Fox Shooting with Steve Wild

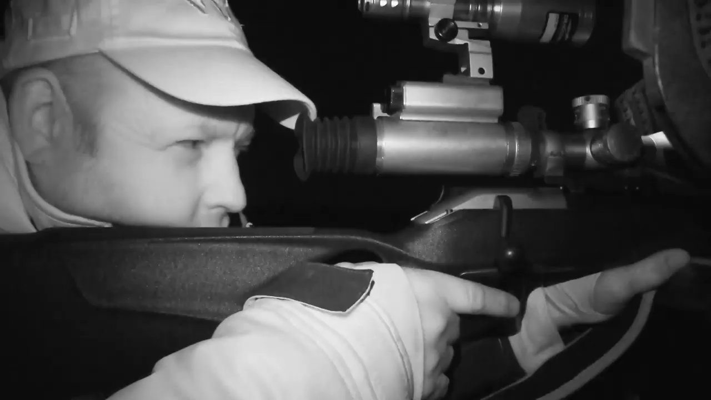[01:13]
It is pretty high end as night vision goes, but it does the job.
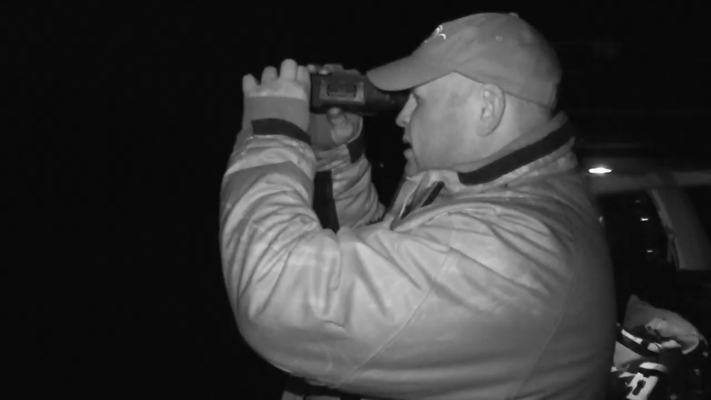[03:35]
We'll bump into the sheep and the ewes, which are in the top field.
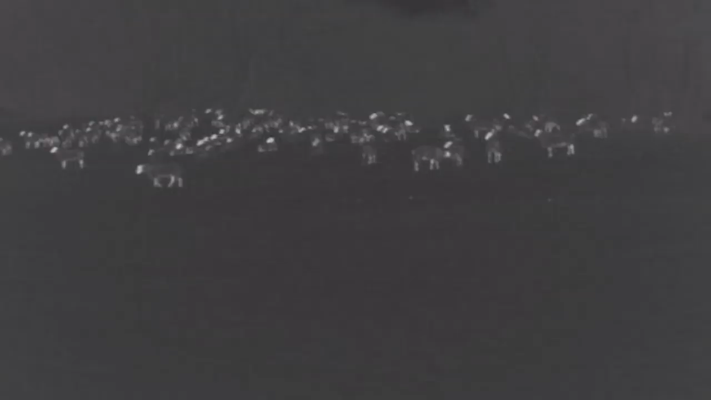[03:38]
What we're basically out here to look after tonight. And see if we can get something in the thermal.
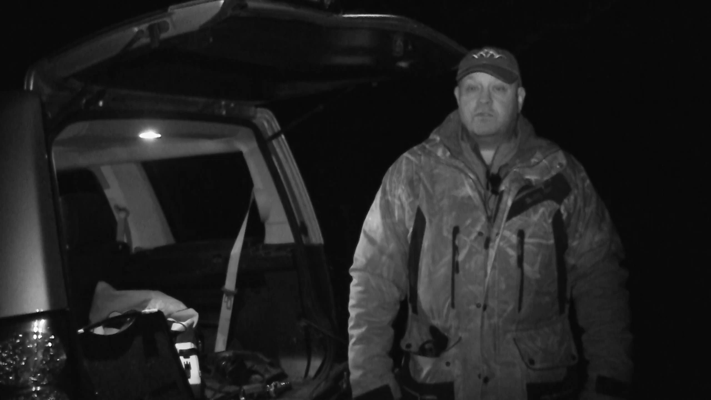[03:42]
Use the thermal for spotting all the time. Don't use a lamp anymore, really. Hopefully, get something on the ground. I use a quad to cover more ground in a short space of time than I would do on foot.
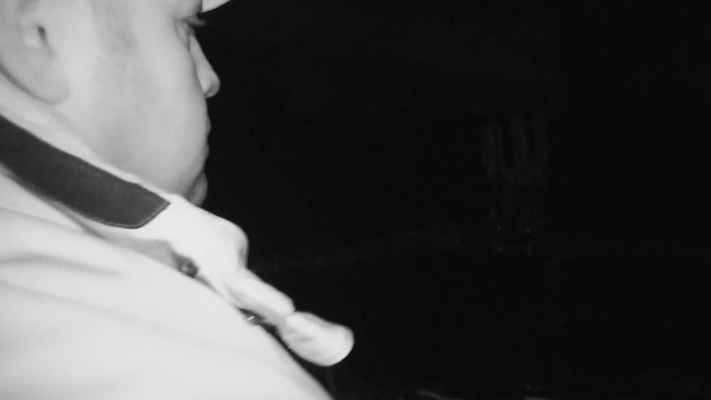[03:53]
It doesn't disturb the sheep, but it does help me control the foxes. I'm really familiar with the ground around here. I've been hunting it for a long time.
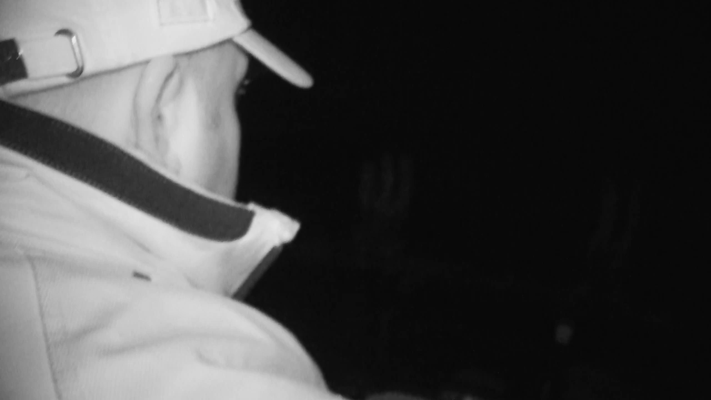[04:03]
So, I'm going to head off to a field now where I know there's been some more recent fox activity.
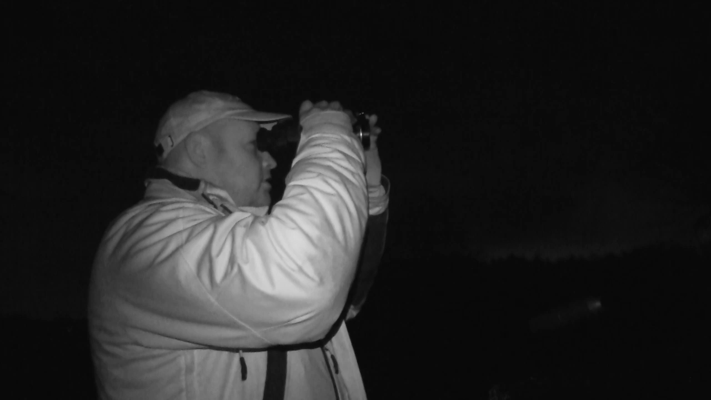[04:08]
The Helium X P50 is a perfect tool to help me spot any warm-blooded species.
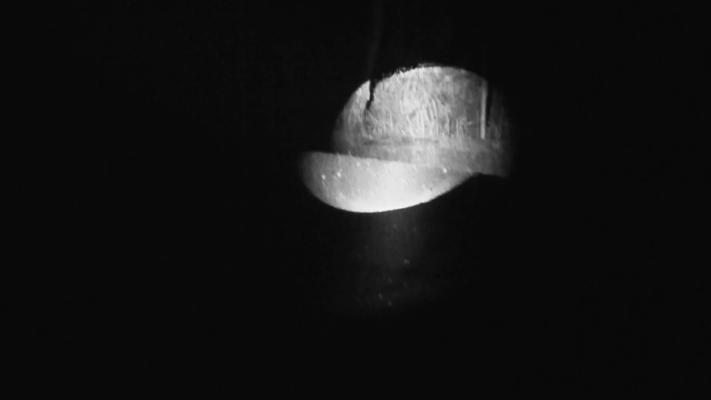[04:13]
It allows me to spot and identify foxes that may be lurking in the hedges or in the tree line. Unfortunately, I don't spot anything here and move on to the next field.
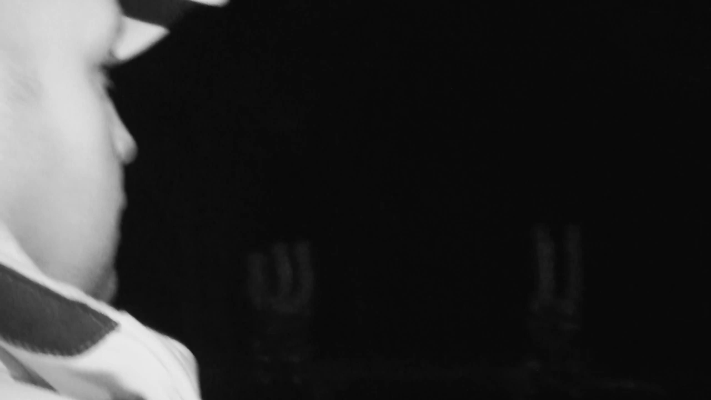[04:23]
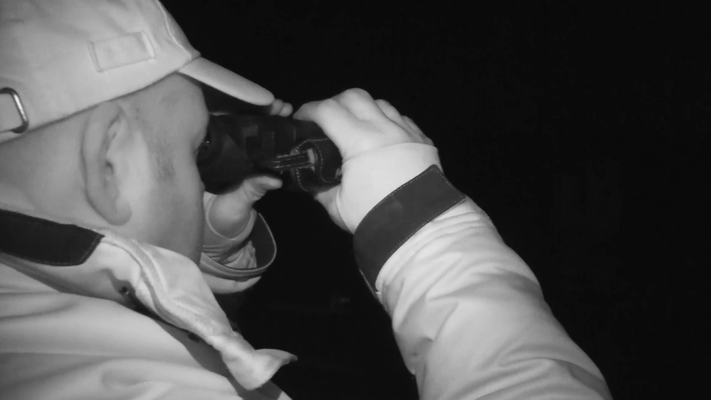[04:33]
I set up the IcoTech Foxcaller with
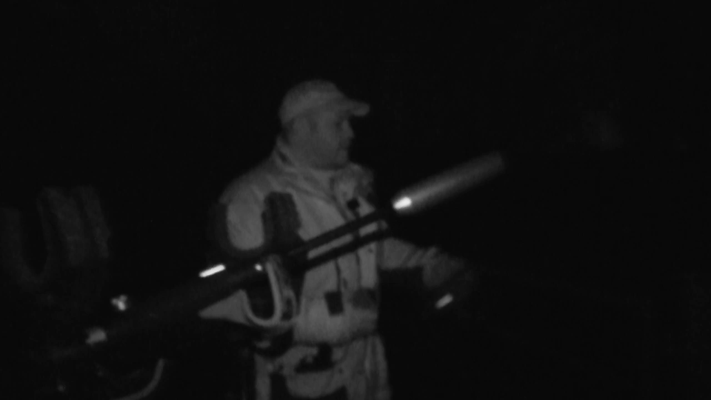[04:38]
the rabbit in distress sound to draw in any foxes that may be close by.
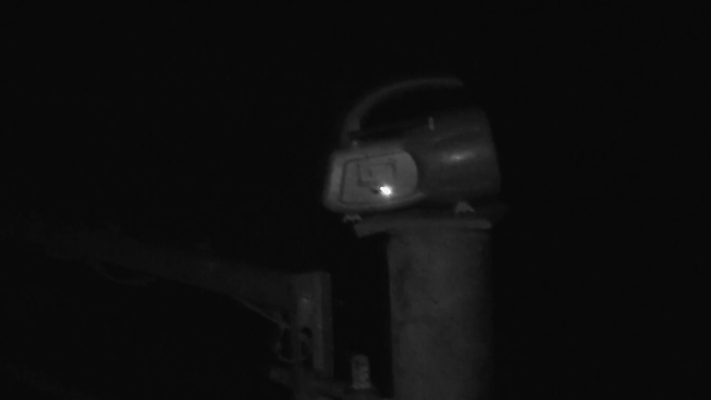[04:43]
The large speaker projects sound over long distances, making it a fantastic tool to attract the foxes.
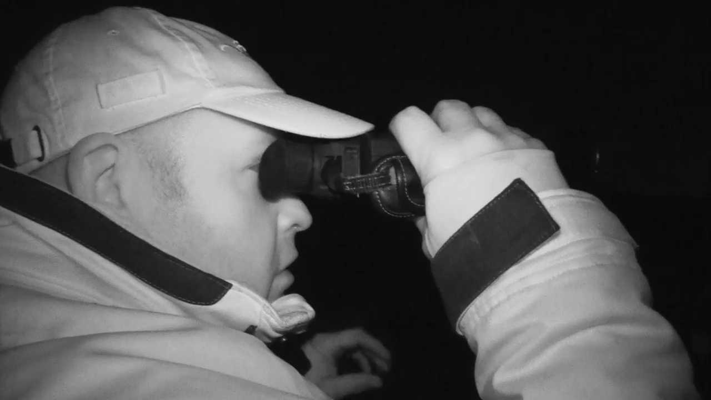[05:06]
I spot what I think is a fox just over the brow of the hill.
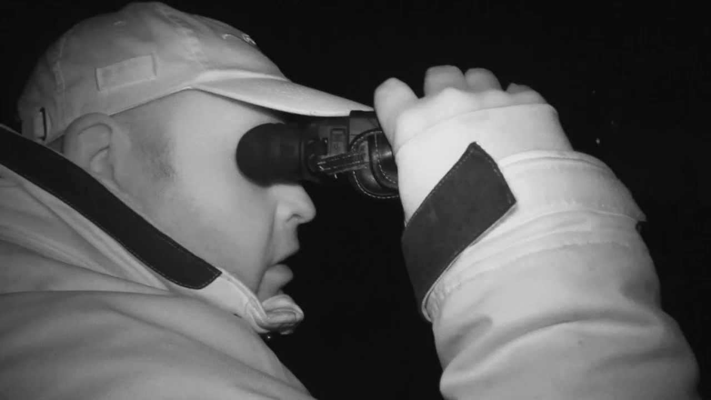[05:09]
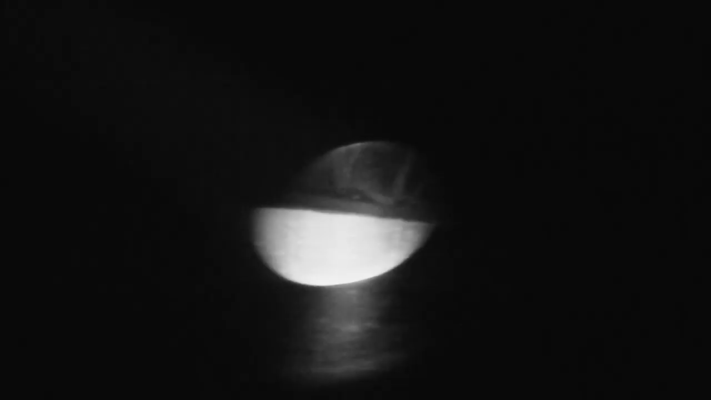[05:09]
I ready my Blaser R8 Professional and use my night vision scope to ensure that it is a fox.
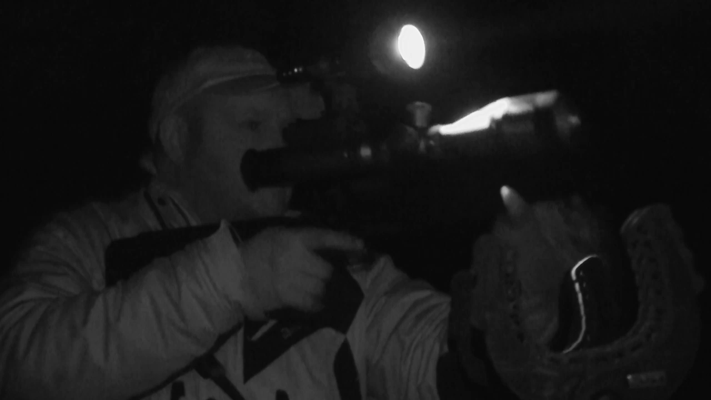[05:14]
Unfortunately, the fox retreats back into the tree line behind a herd of grazing deer. I head back to the quad and we'll move to another field.
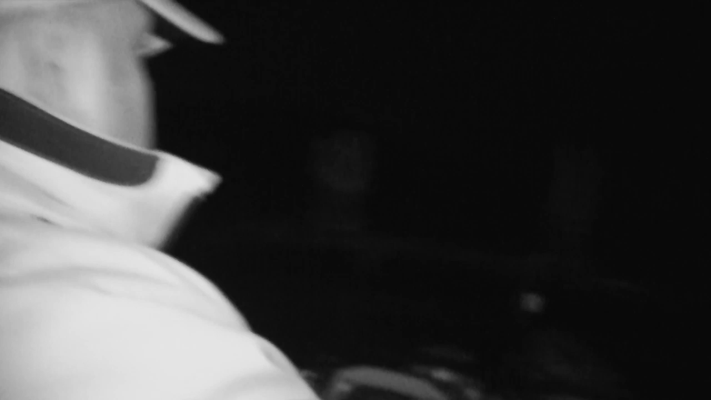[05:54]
I finally spot what we've been looking for.
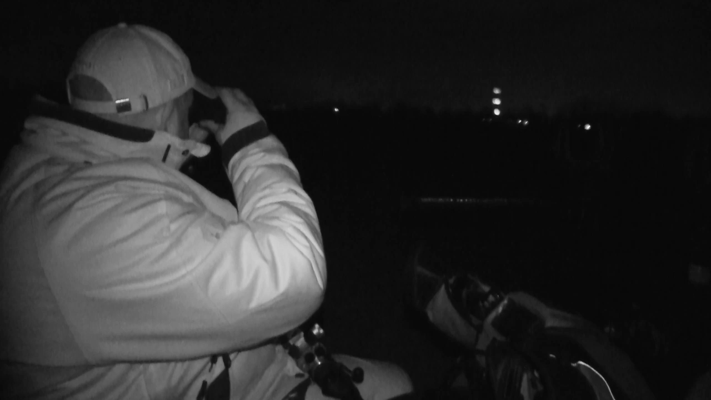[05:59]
A fox is sat under a tree approximately 100 yards away.
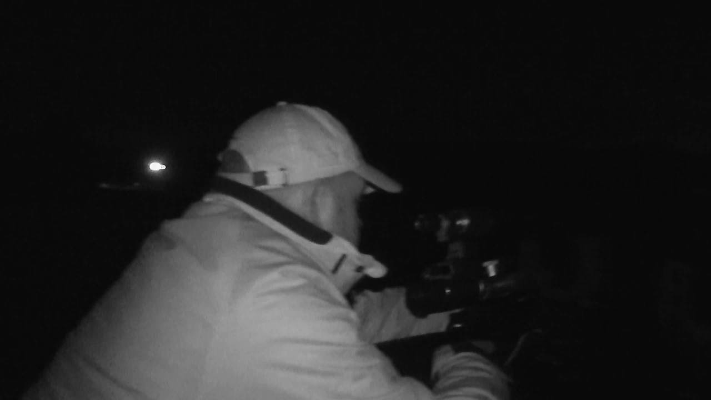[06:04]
I prepare my rifle and ready myself, but notice there is sheep in the field behind.
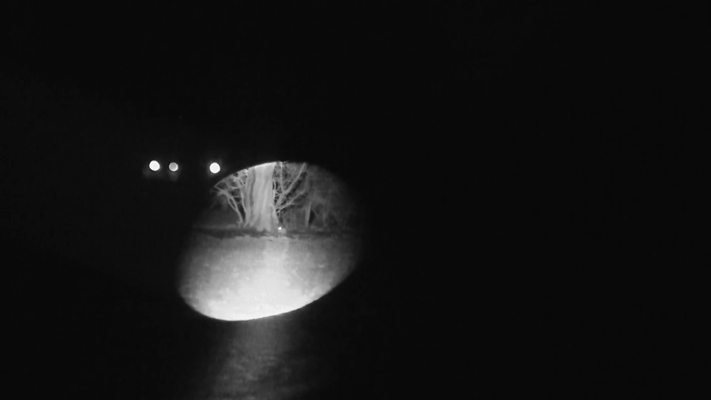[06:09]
Without a safe backstop, I can't take a safe shot.
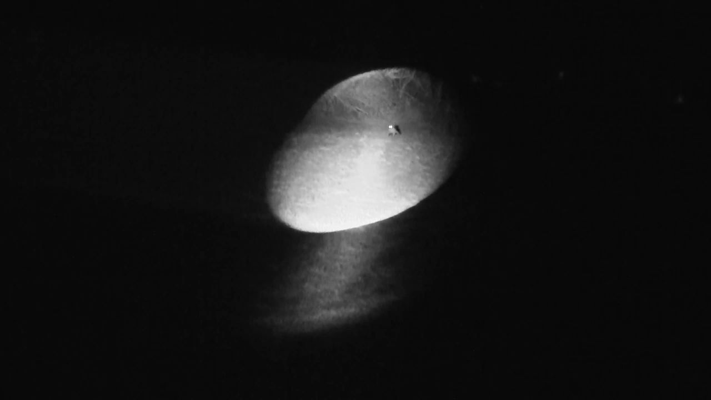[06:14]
So we picked a fox up on the hedge line there.
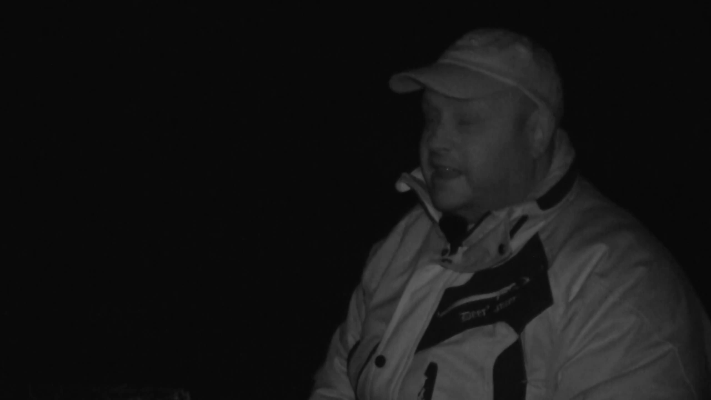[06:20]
But unfortunately, these ewes, or first time ewes here anyway, they were directly behind it. We put the collar on, wouldn't come towards us. I wasn't going to shoot it through the hedge because you don't know what's going to happen. You can see with these sheep here, these are really heavy in lamb sheep here.
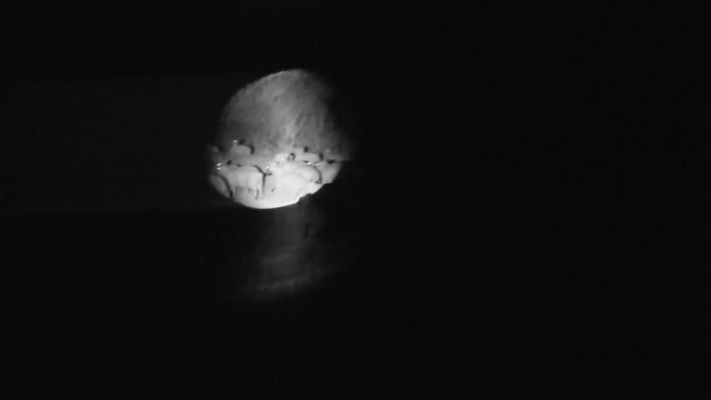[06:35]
They're going to be dropping any day now, next week or so. That's the reason why we've got to be a lot more vigilant this time of the year really. But we're going to work round the side of this field now. Away from these ewes, we'll leave them. We don't want to push them on any further. Work our way back up the river. And you never know, we might run into him going back.
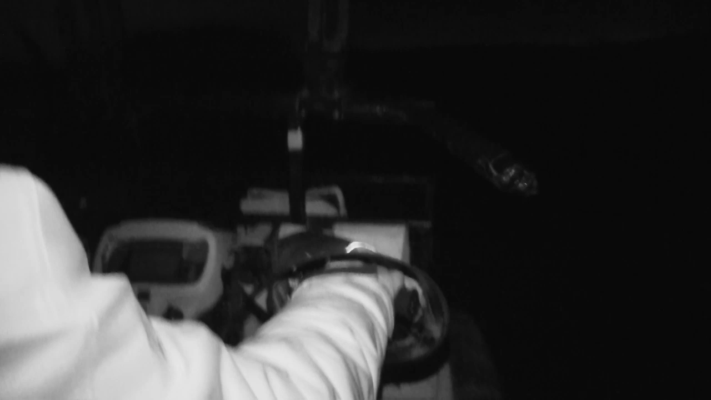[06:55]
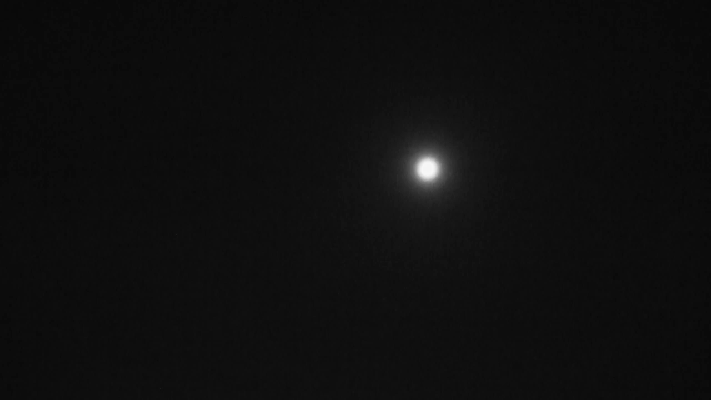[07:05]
I put the collar back on and hope to draw in the ever-elusive fox.
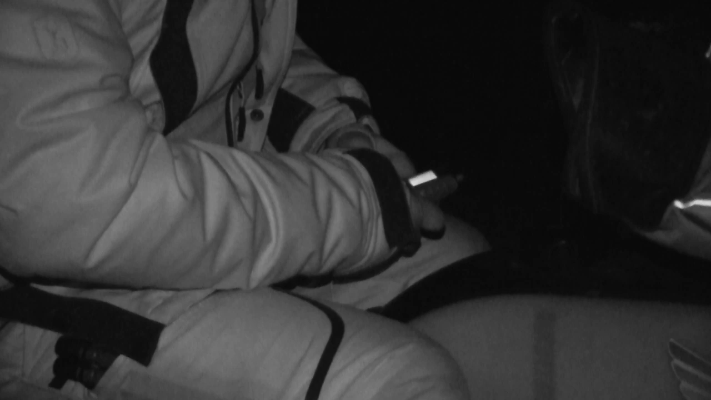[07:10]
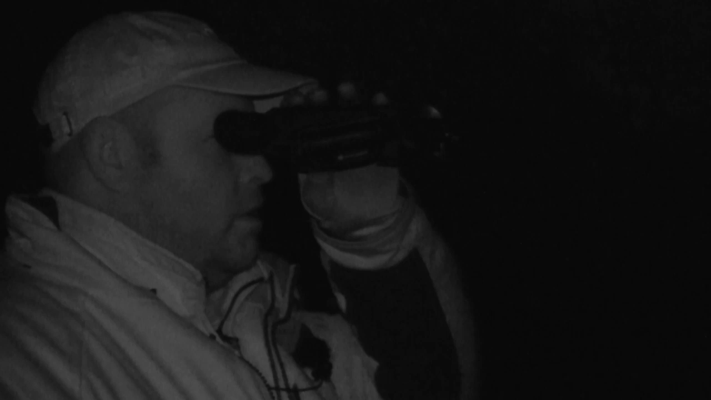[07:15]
Using the thermal, I spot a fox in the distance, which has taken an interest in the collar.
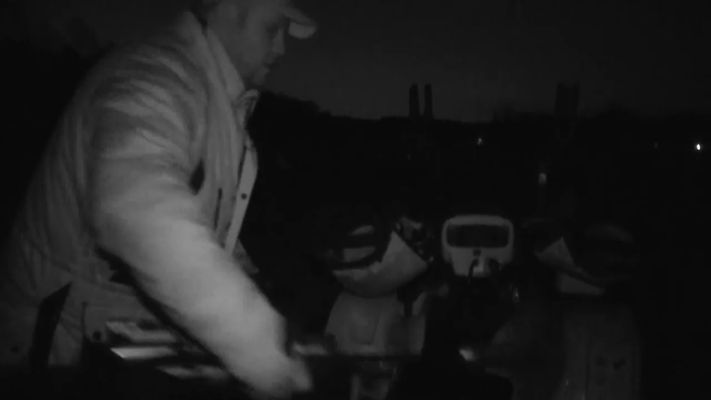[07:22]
I take my rifle and shooting sticks and began to stalk up the side of the field, using the bushes for cover.
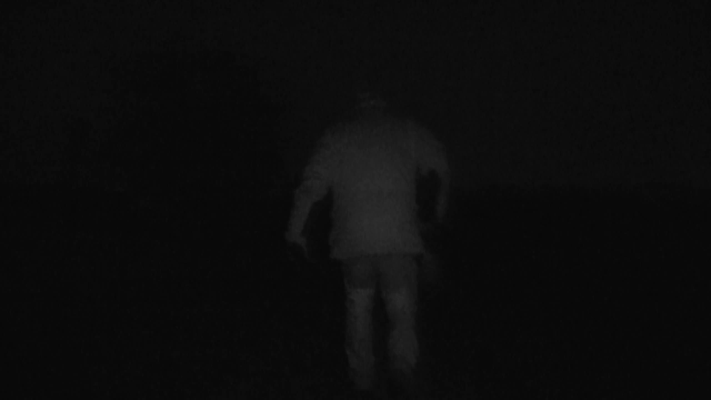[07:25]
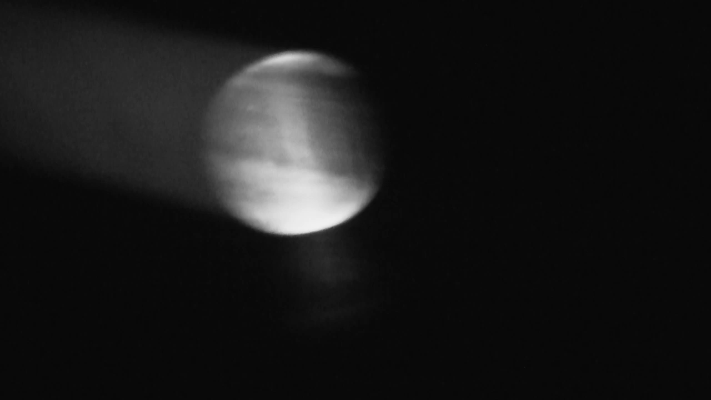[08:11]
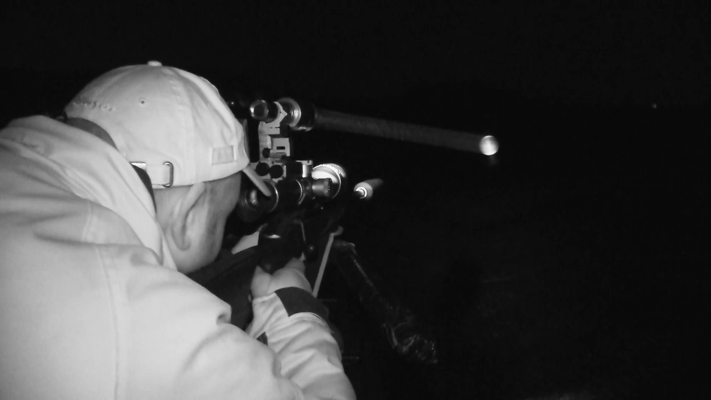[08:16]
I quickly get set up on my rifle and try to get him to stop with a mouth call.
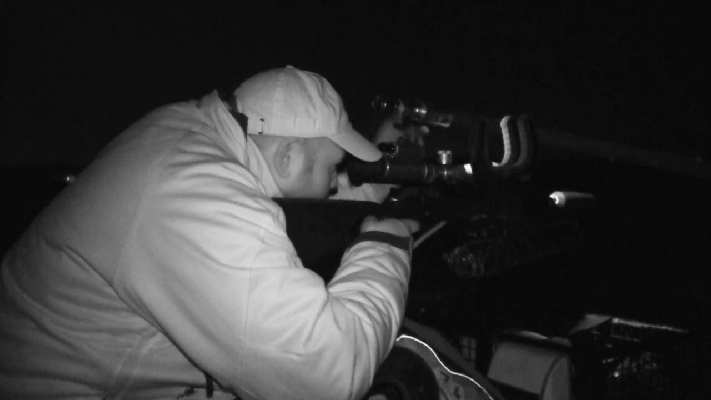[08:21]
It doesn't, and another fox gets away.